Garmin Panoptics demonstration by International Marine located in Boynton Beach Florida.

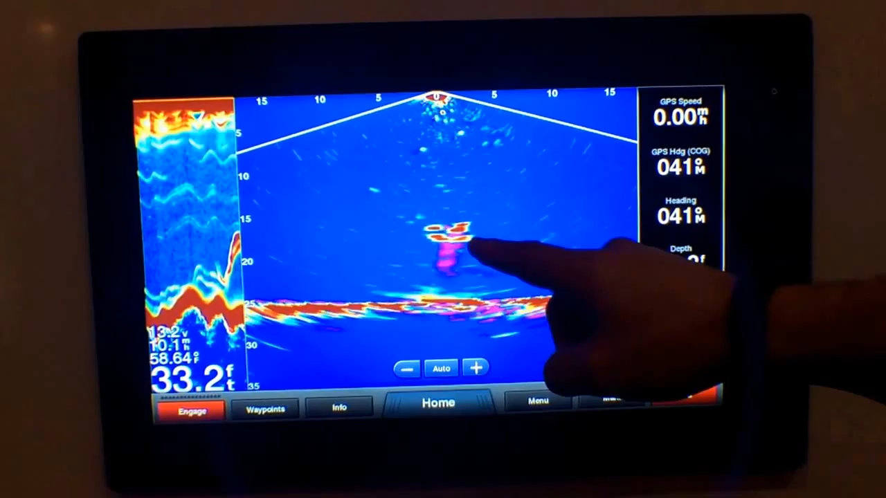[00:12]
On screen: depth 33.2 ft
This would be for fish or whatever is in that area. You can adjust this angle.
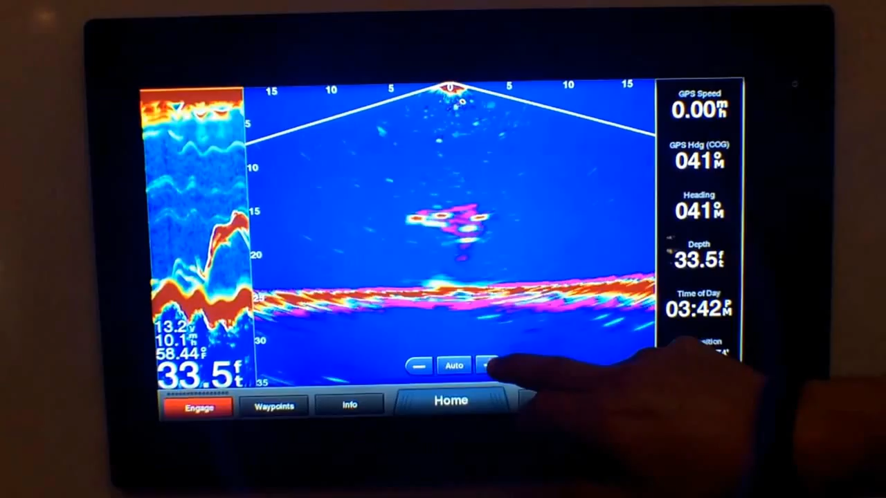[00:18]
On screen: depth 33.5 ft, water 58.44°F
This is going to tell you your depth. Also we have a live view forward.
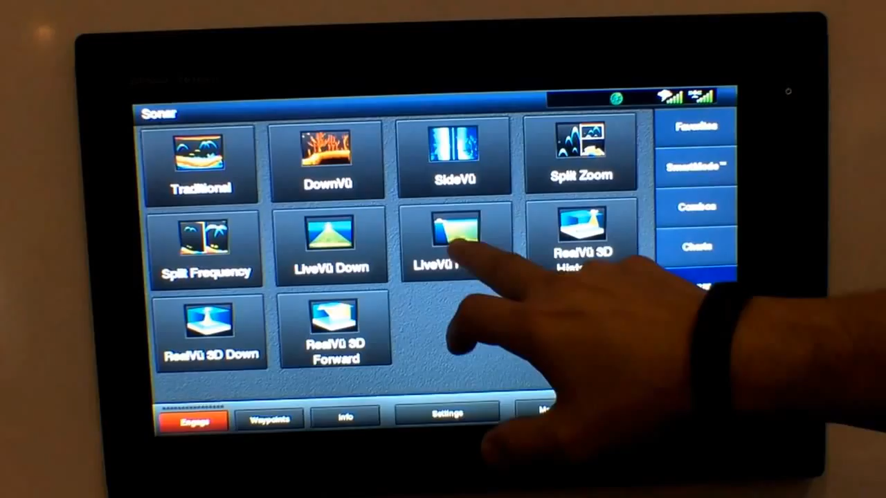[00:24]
This is going to be the forward of the boat. This is probably going to be the contour of the bottom.
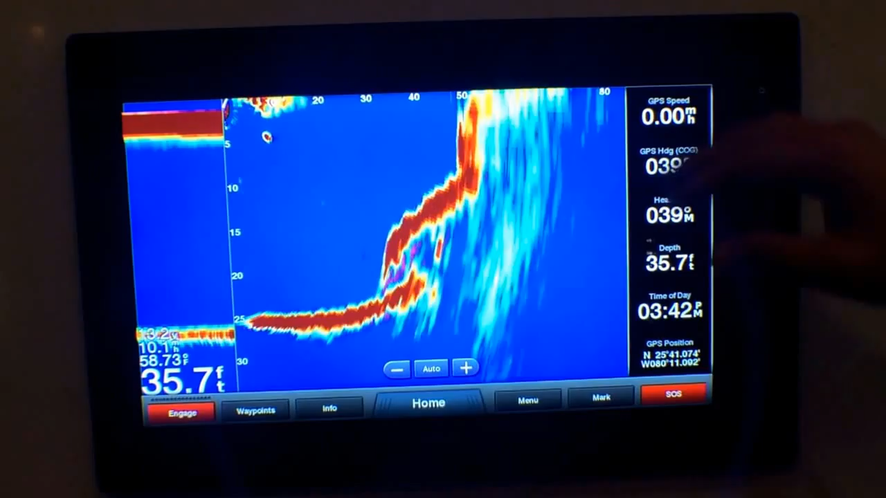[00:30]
On screen: depth 35.7 ft, water 58.73°F
This is a historical view.
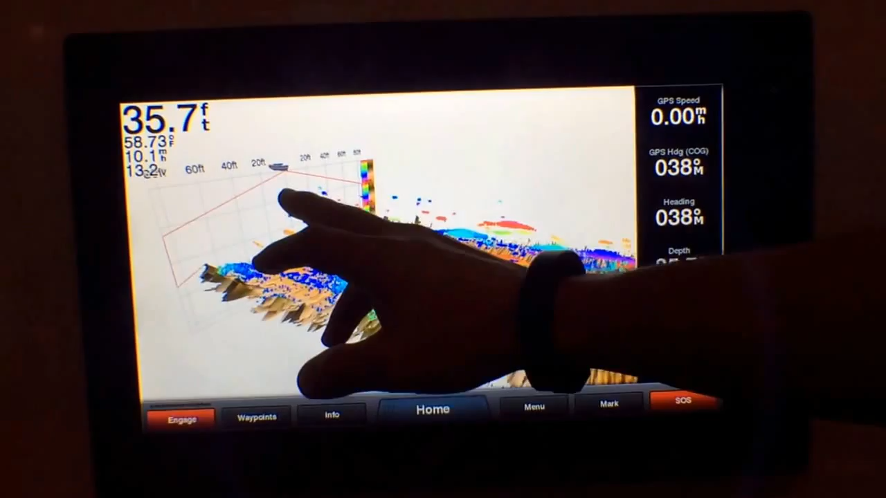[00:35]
On screen: depth 35.7 ft, water 58.73°F
So basically this is the back of the boat. This is everything that we've drawn. You can touch an area.
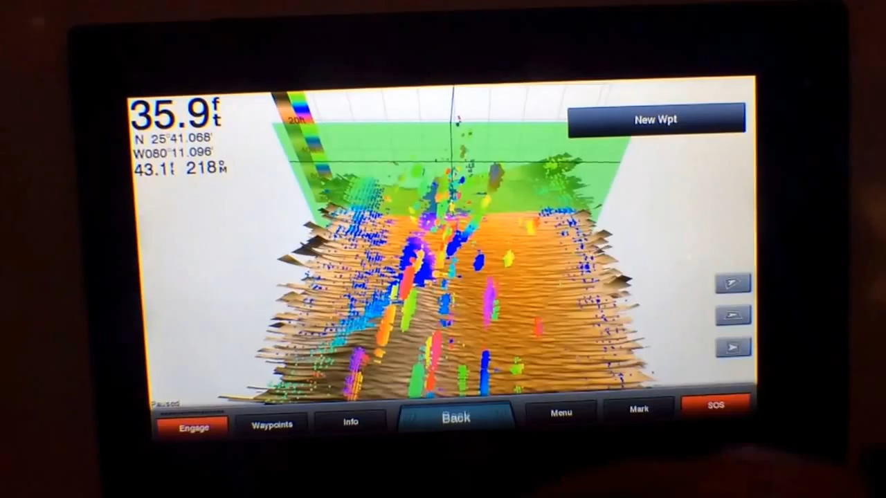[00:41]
On screen: depth 35.9 ft
Bring it back. Create a way point. Go back to that position.
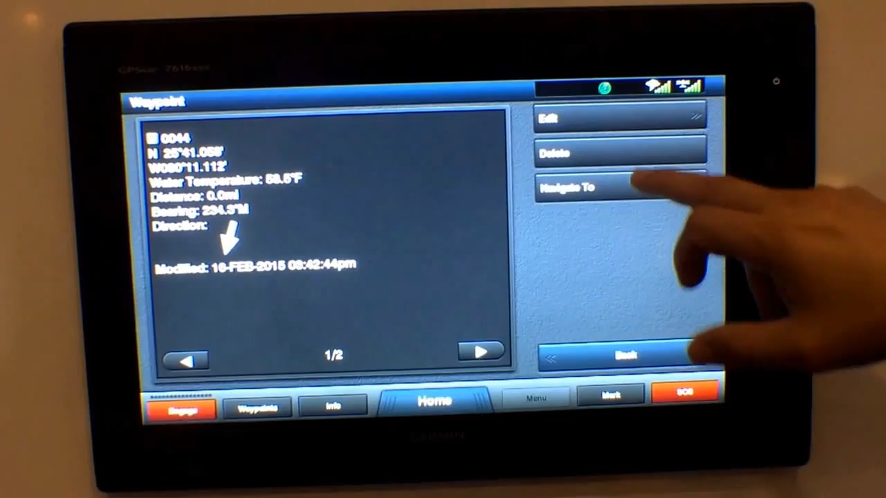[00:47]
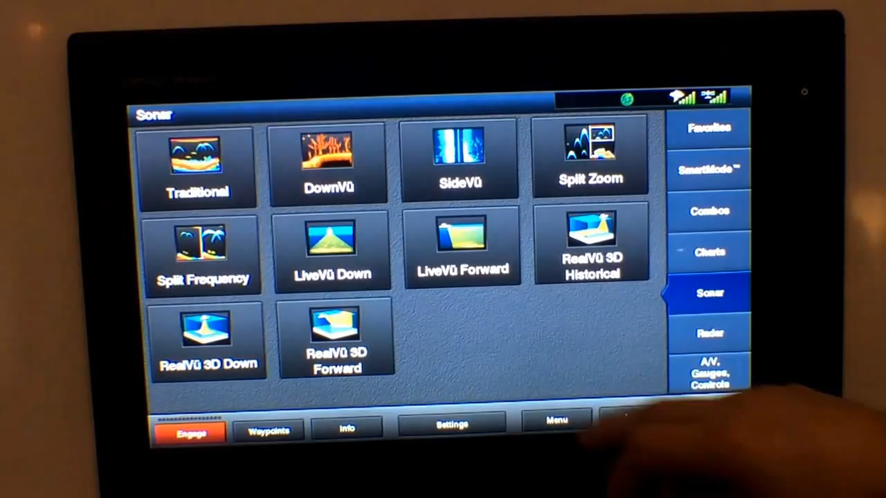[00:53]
Here you have real view 3D down.
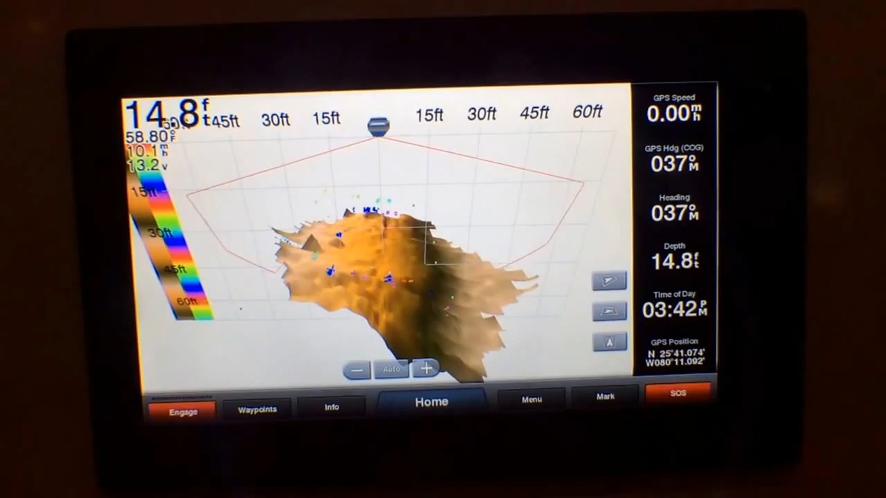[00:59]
On screen: depth 14.8 ft, water 58.80°F
This is giving you a historical view. Bottom of the contours. This right here is your color spectrum. Telling you if this green dot here is a fish that is in about 15 feet of water.
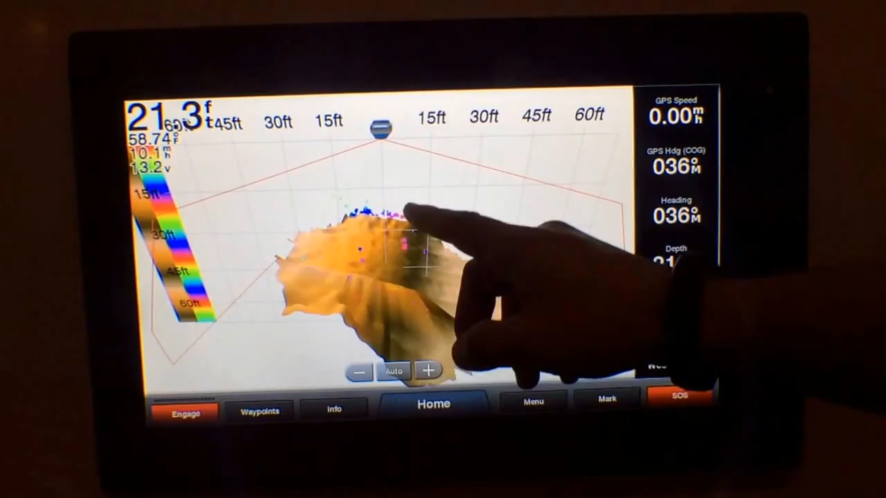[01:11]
The blue would obviously be right in this same area. This can all be adjusted.
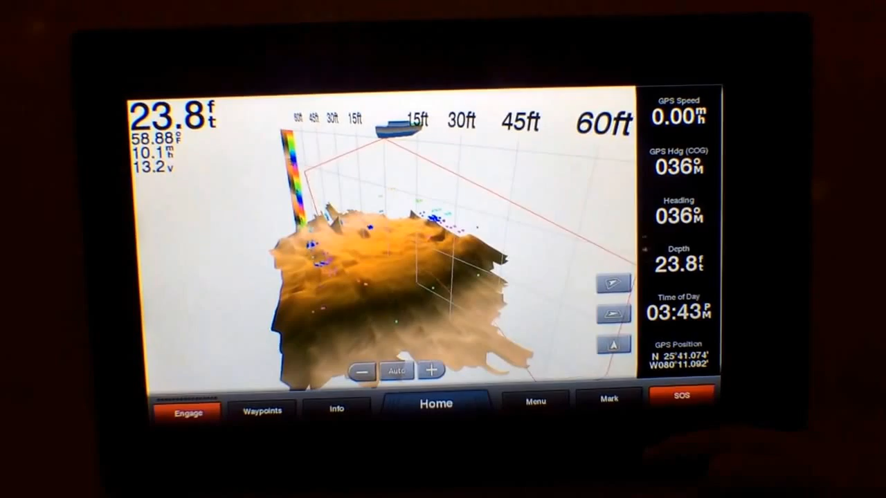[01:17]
On screen: depth 23.8 ft
To give you real time imaging of what's on the bottom.
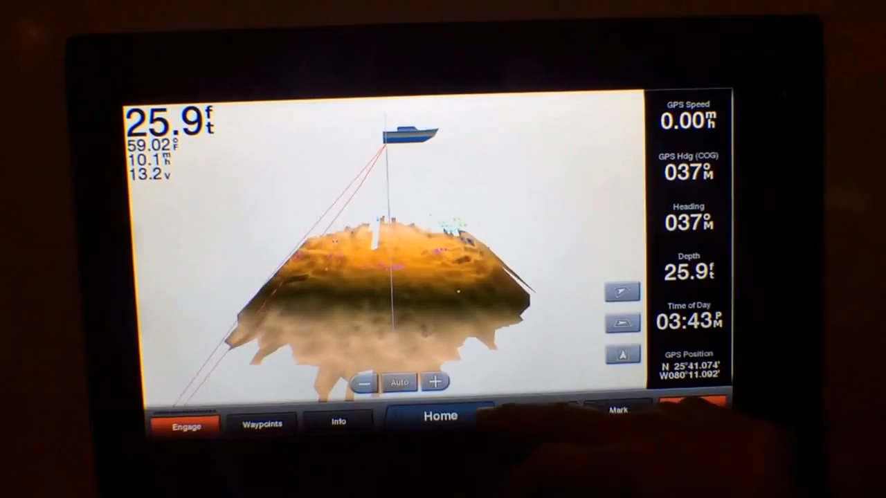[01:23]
On screen: depth 25.9 ft, water 59.02°F
Real view 3D forward. This is forward of the boat.
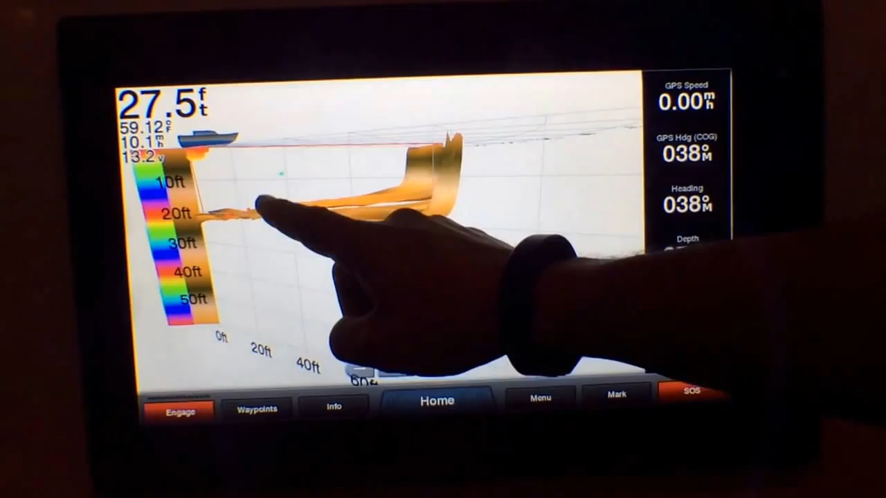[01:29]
On screen: depth 27.5 ft, water 59.12°F
This would be a target again. The same color spectrum.
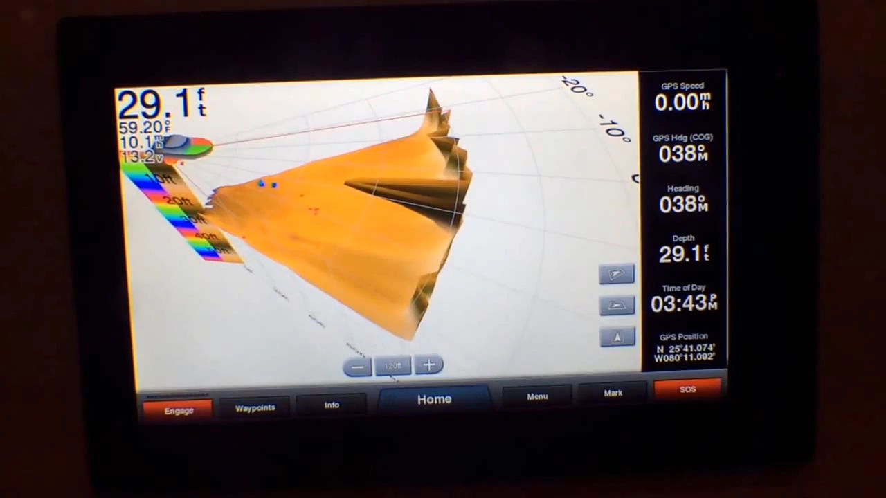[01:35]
On screen: depth 29.1 ft, speed 0.00 mph
We're giving you 8 times the depth forward up to 300 feet.
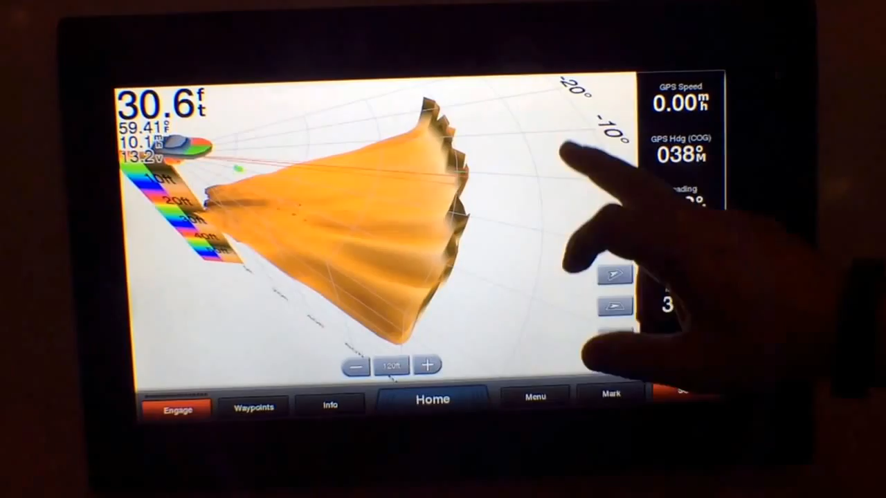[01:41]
On screen: depth 30.6 ft, water 59.41°F
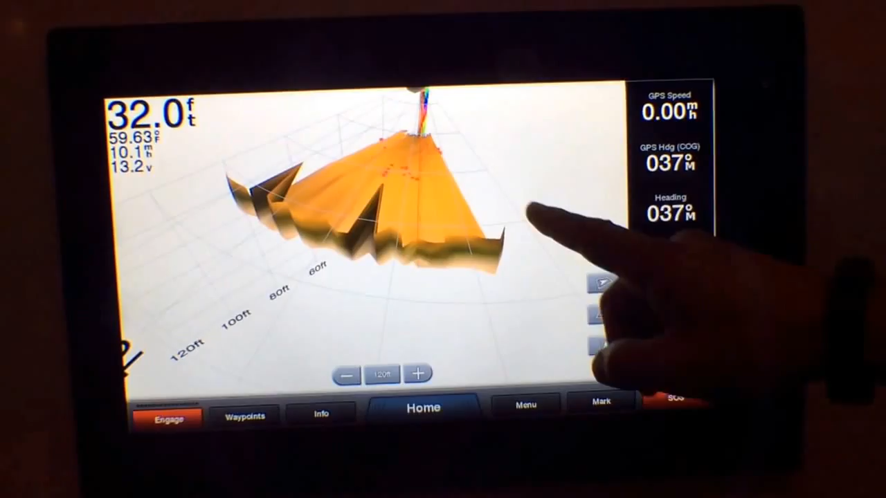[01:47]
On screen: depth 32.0 ft, water 59.63°F
Here's your targets that would be in that area.
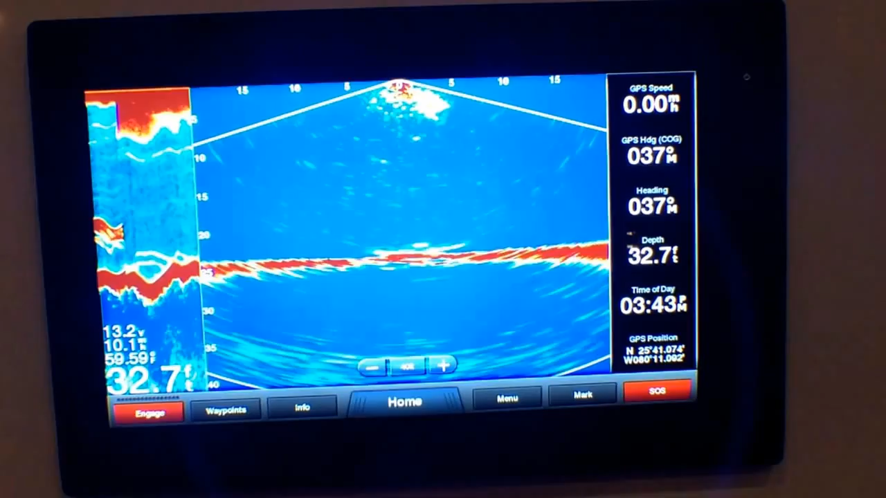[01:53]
Once again you would be able to see live targets moving at that exact moment.